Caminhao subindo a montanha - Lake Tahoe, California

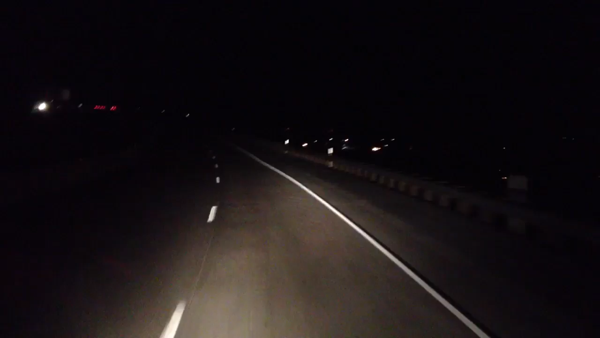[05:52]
Estação não, são várias. Estação de esquina ao redor do lago, muito bonito. Lago de Mide de Nevada. Estado de Nevada e do estado da Califórnia. E o pico máximo ali que eu atingi, 7.227 pés. Repetindo, 7.227 pés. E agora eu estou no sobe e desce, sobe e desce. Até chegar lá ao estado de Nevada. Até daqui a pouco ativisa o estado. Aí turma aqui é Reno, Nevada.
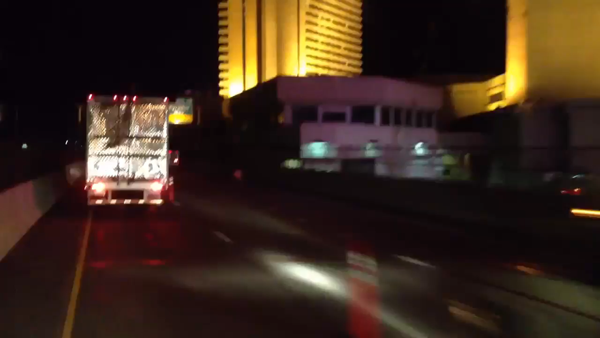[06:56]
Já são dez para uma da manhã em Nova York. Que oitentão este, assim.
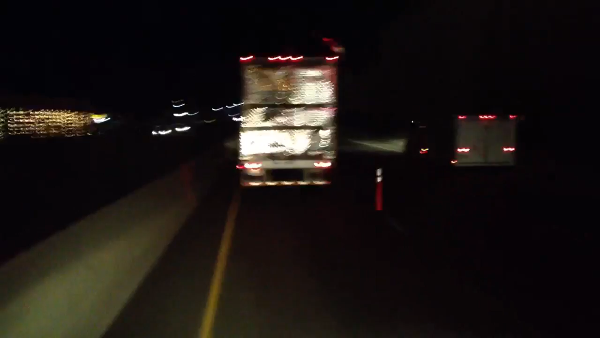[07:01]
Aqui não tem como errar, né? Lembrando que quando chegar lá em Nebraska, vocês conhecem o caminho, porque tem um vídeo Nova York em Nebraska. Nova York em Los Angeles também tem. É assim. Amanhã vou parar, amanhã tocar, filmar aí no estado de Nevada. Depois é Utah. Depois eu vou dormir lá no Wyoming. Vai ser a segunda-feira. Só está a galera refrigerada aí. Estou aqui na minha frente. Subi uma serra junto.
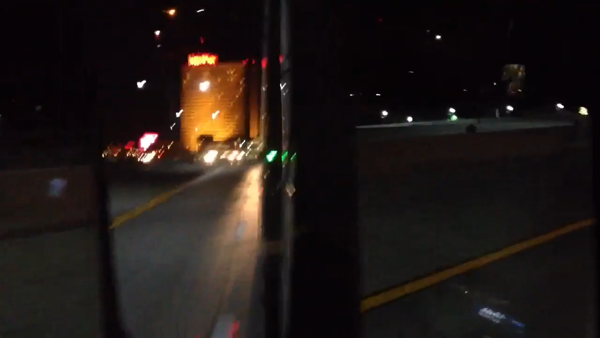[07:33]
Tem mais dois refrigerados atrás também que me passaram. E agora eu passei isso aqui em Reno. E agora eu passei isso aqui em Reno. Tchau. Tchau.